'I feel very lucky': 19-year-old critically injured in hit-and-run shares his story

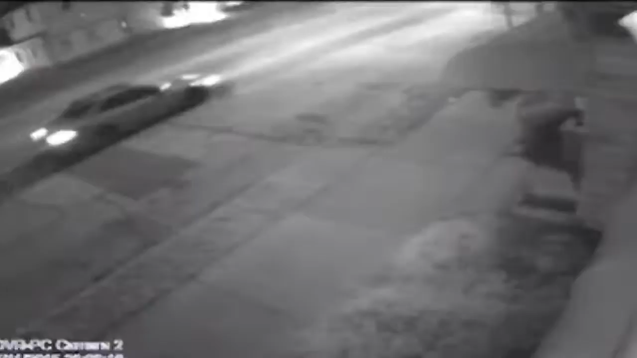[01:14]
They just left this surveillance video is the only evidence police have. The driver is still out there as Chandler fights to get his life back. Just to not check on me at all and not stop.